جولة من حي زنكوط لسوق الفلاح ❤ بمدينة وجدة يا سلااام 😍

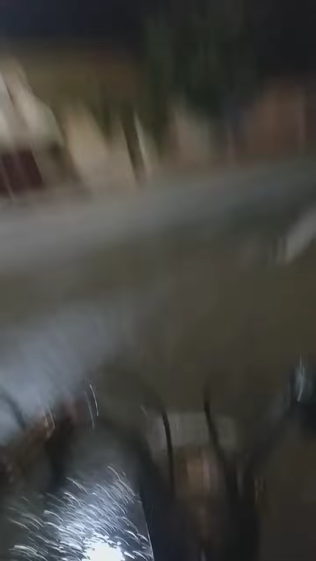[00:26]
كما كتشوفوا هذه هي الدورة اللي كتهودنا لعبد المؤمن
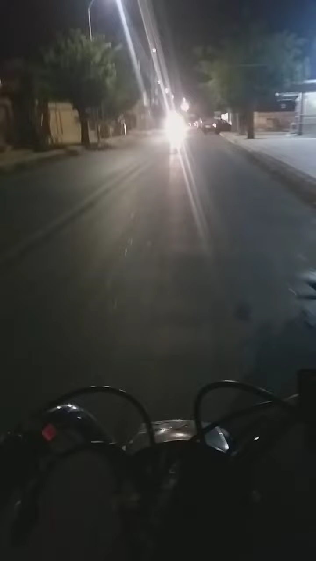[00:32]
زيري، راه هنا الدور على اليمن. من هنا غادي نمشيو حتى لجاكرتا ان شاء الله، نمشيو الجهة تاع سوق الفلاح،
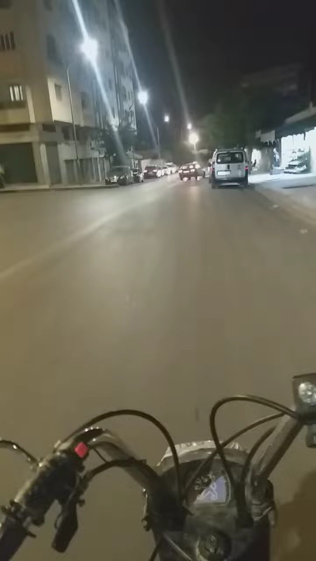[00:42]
وغادي نوريكم حتى بعض يعني المرافق. بحال هنا كاين يمكن انسناك، ريستورون، كاين محلابة، كاين المهم كاين حوايج في هاد الجهة.
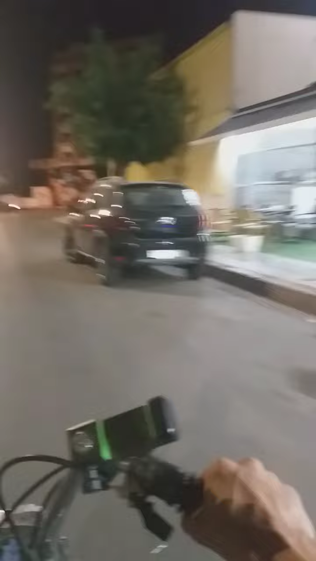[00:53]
اي بلاصه غادي نبقى نفوت عليها غادي نبقى نوريكم يعني شي حوايج.
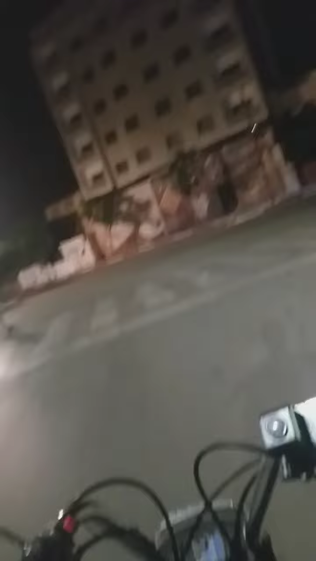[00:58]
هنايا غادي نشدو الطريق اللي من بحالنا ماشي للبرك، هنا كاين صحاب
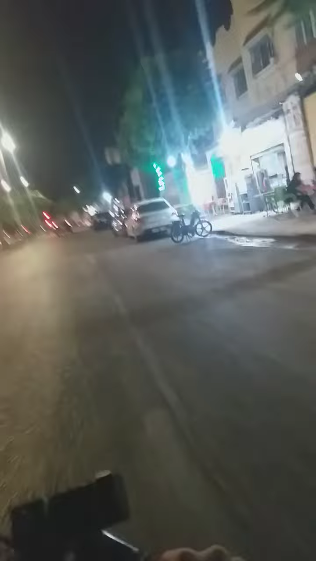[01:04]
السناك لا كريم، غادي نفوتو غادي تشوفو الطريق اللي على اليسار اللي كدير للمدينه جوطيا جاكرتا
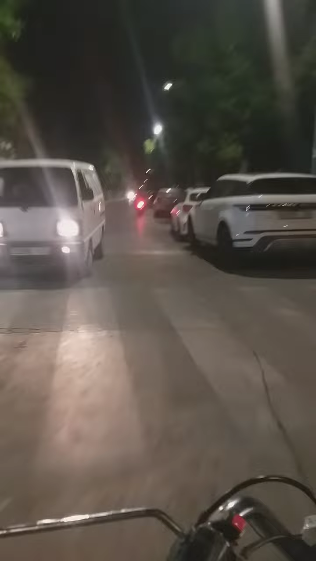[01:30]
كما كتشوفوا هنا يا اصحاب لاكريم، يعني كيجيو عائلات يجيو تما يجلسوا شويه ويمشيو. الاجواء الليليه بمدينه وجده في هذا الصيف،